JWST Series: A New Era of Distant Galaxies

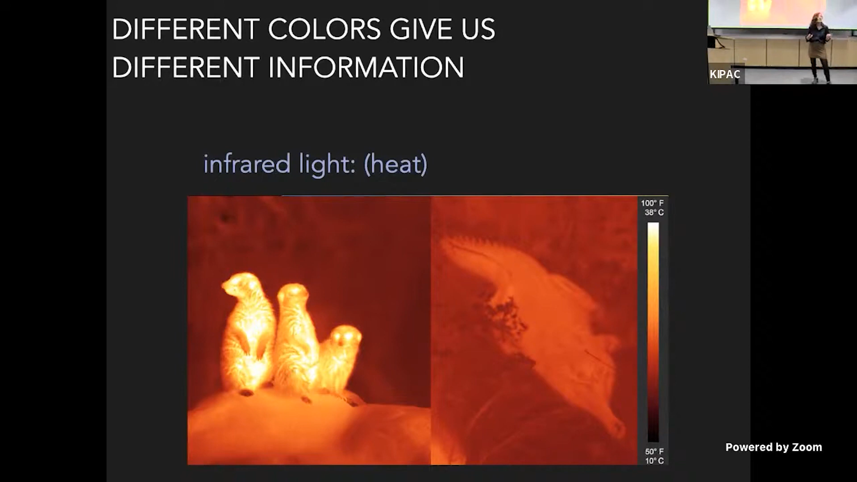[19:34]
All of a sudden, you can see that these little guys are glowing, and this guy is not, because he's cold blooded, right? So you're getting information by looking in a different part of the electromagnetic spectrum. And the same thing is true with galaxies.